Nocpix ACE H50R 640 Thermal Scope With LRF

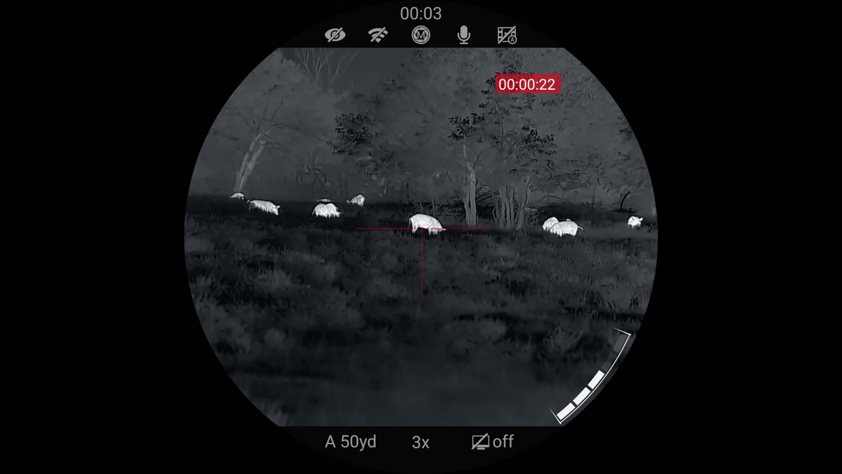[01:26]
than previously seen another cool feature of the ace h50r is the gallery function which